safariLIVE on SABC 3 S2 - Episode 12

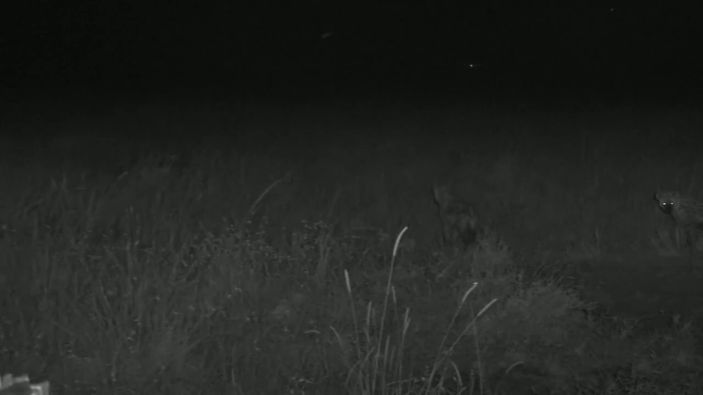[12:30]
A little bird flying in there. It's really quite difficult to tell what on earth is going on here. But there's some nice sounds. Well, there's a fight now. I can't drive there because I'm afraid I will drive over the den. And I don't want to do that. Let's just wait and see what's happening. We might have to have a little bit of a move.
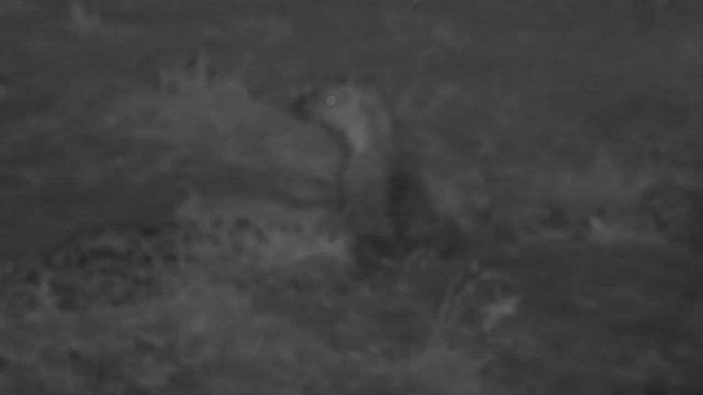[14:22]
Welcome back to your live safari from the Masai Mara here in beautiful Kenya. We're looking at some very young ones there. We'll go back to them now.
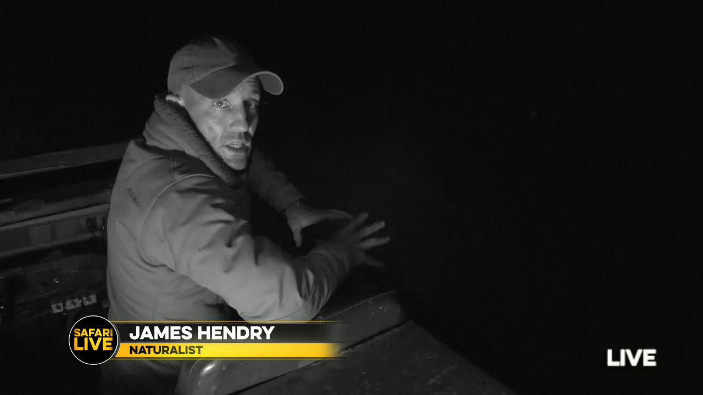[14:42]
It's just a great privilege to be sitting in amongst these hyenas here at the North Clan. And in fact, there's one just over here, which is too close to the car to even show, which is a very nice seg into Ndebele's question.
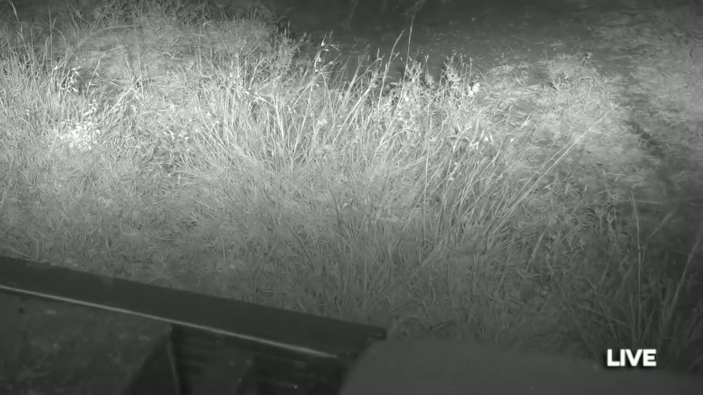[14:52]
Ndebele wants to know, are they dangerous to human beings? Look, Ndebele, in this particular context, no, they're not. They're under the car, not posing any danger whatsoever. They're just curious. They can be dangerous to human beings in camping situations and where fatalities have been recorded. Normally, people have slept with tents open, and hyenas are not intimidated by people at night nearly as much as they are during the day.
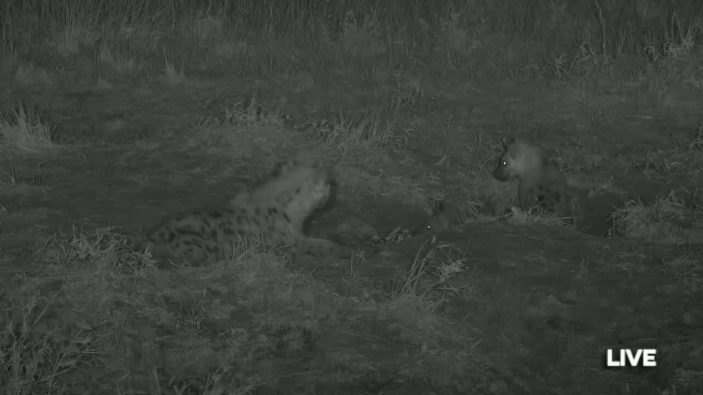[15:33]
So no, not essentially dangerous to human beings unless you happen to be very silly and lying out in the open during the night. Look at these little things. They are just fantastic. Now here comes a smaller one. Now that little thing, I think his name or her name is Gefelte Fish. Now, that's a very strange name. I have no idea where the name comes from, but that looks about the right age, and that's one of the youngest, probably the third youngest cub here at the North Clan Den.
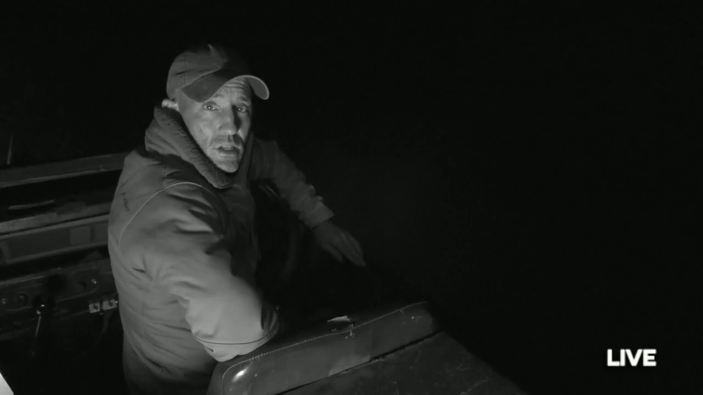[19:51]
I'm not sure if he's still got him, and you can say g'day to him. Well, we are still here with this avoca male
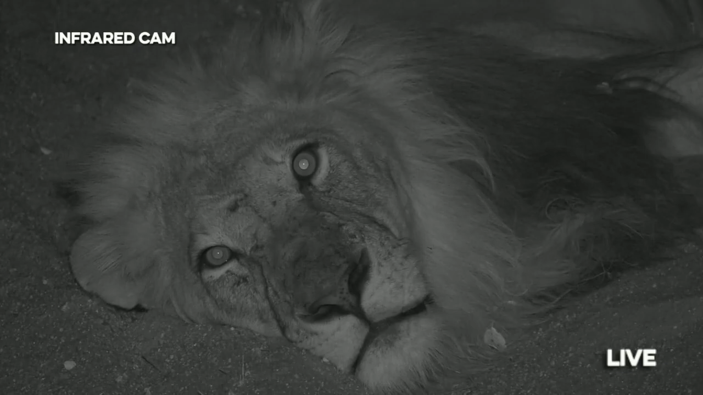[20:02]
who has just moved down into this dry riverbed where it's a bit cooler for him so he can metabolize with that full belly.
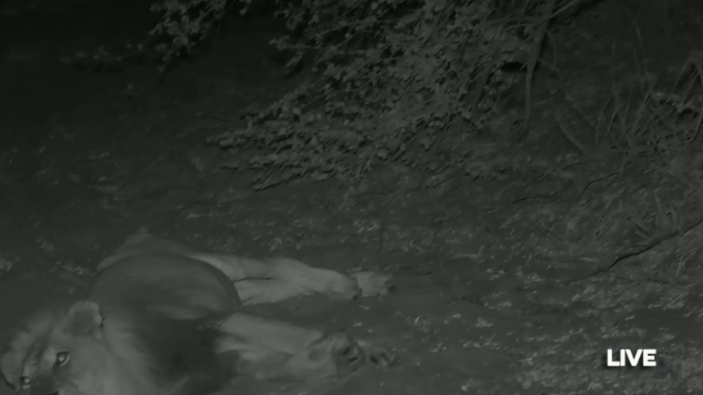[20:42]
We are in infrared at the moment, so we don't have a whole heap of range, but we can just see right in the middle of screen right now. So that is the carcass there.
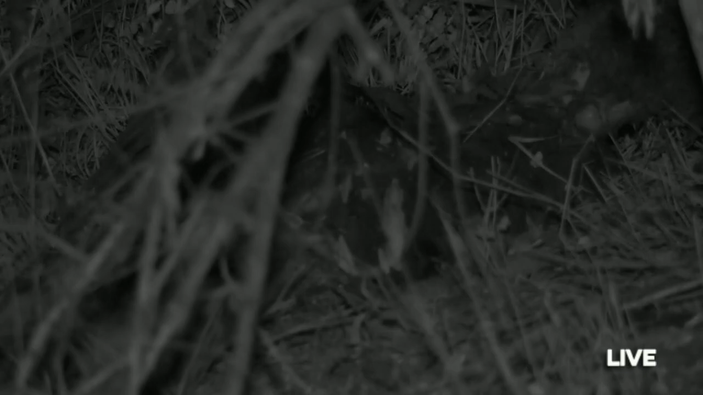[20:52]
It is a dead kudu. And as I mentioned earlier, this thing was dragged about 300 meters, maybe even a little bit further from its original location. So it could be stowed away under this tree. Now, we did see this exact same male lion probably about 3 or 4 days ago. And he did the exact same thing with the zebra, kept it under bushes. Now, lions do look quite relaxed when they are like this, but they can also be very ferocious.
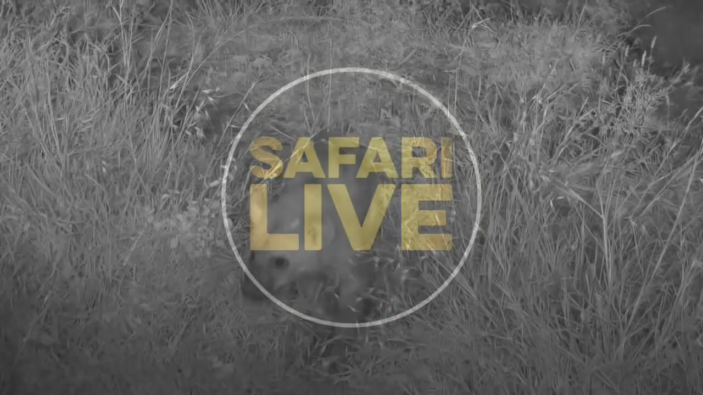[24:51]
We don't have one hyena now, everyone. They are all under the car.
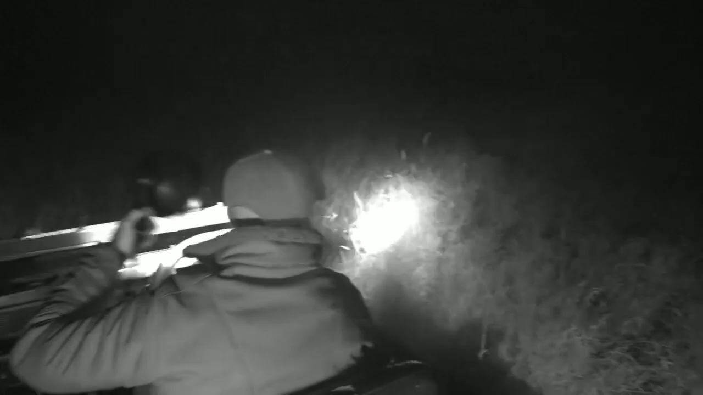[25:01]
I'm actually going to start the car just to make them go away. There we go. We have some more hyenas. Okay, let's go back across to Pat, and he'll take us into TV with his lion. Welcome, internet viewers. So we are still here with this sleepy, sleepy cat.
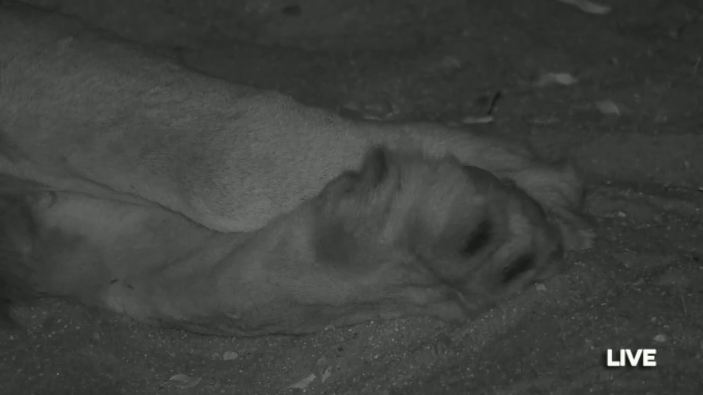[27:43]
I've seen him on two carcasses over the last 5 days. Both kills, I'm sure he didn't make himself, but he still managed to come in and take it for his own, which is something that male lions do a lot. Okay, so Jamie Patterson is still out on the hunt, just not too far from where I am right now. Let's see how she's going.
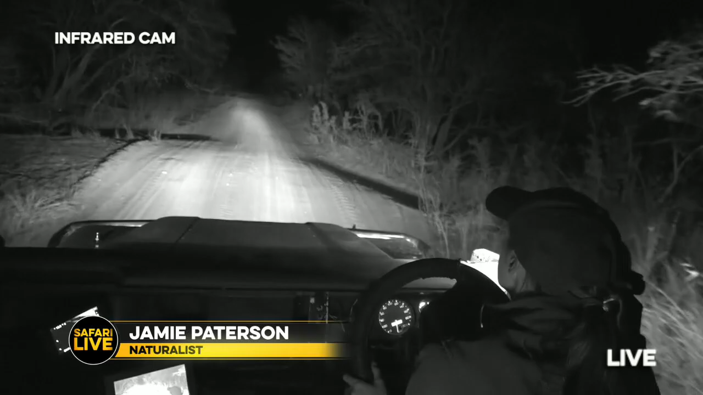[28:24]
Not only has it not been successful, but right now my left foot is currently hooked on something underneath my seat, meaning that I cannot in any way reach the clutch. So my left leg is stuck and I can't touch the clutch,
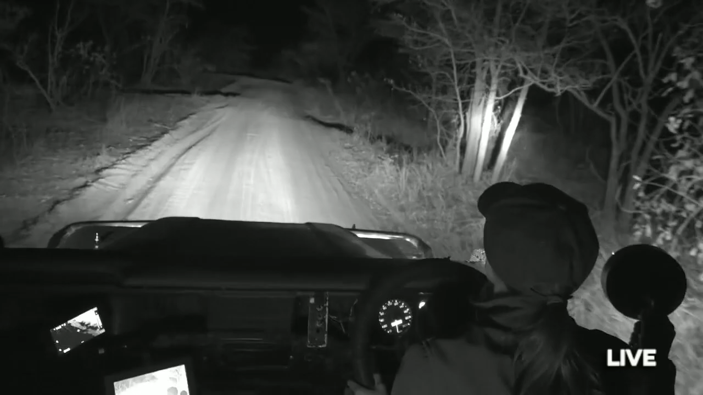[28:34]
which means if I want to stop the car, if I do see something now, I'm gonna have to stall the car to stop it. I can't unhook it. I don't quite know what to do. So in that case, given that we can only drive forward in second gear, we shall proceed forward with alacrity. Of course, we do have these slightly funny, very unexpected moments in the bush. We also have some very sad moments.
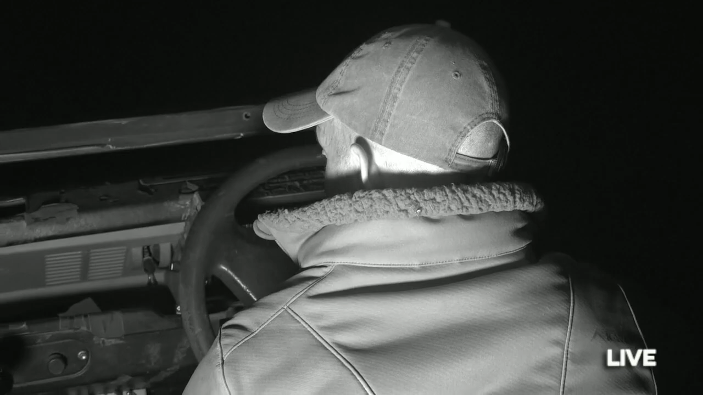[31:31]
This is why I'm not turning to face you, because there is a spider hunting on my collar. It is not, in fact, hunting me. It is hunting the flies that are being attracted by the light shining on my face. We'll have one more look at this terrifying creature.
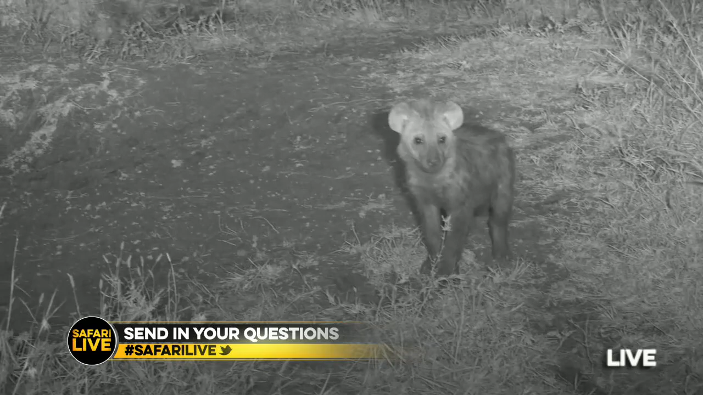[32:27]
Now, you may just be able to hear some scrabbling and scraping on the car. That's because there's a hyena biting some piece of it. Anyway, I think that there is one of the smallest cubs that we have here. They don't have names yet. It's one of two.
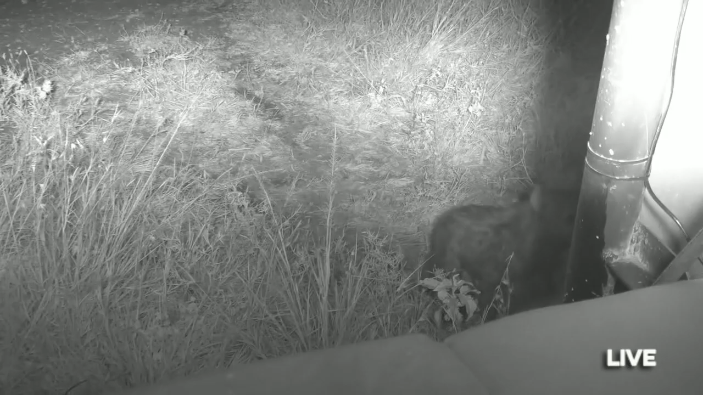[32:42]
One of two little cubs that doesn't have a name yet. And we're actually not sure who their mother is. So that's very exciting. We've got Gefelte Fish, who is the third youngest, and then those two little ones there. So we're slowly unpacking what's going on here at the North Clan. Now, we have known Waffles cubs almost since the day they were born. Jamie discovered them with Waffles last year.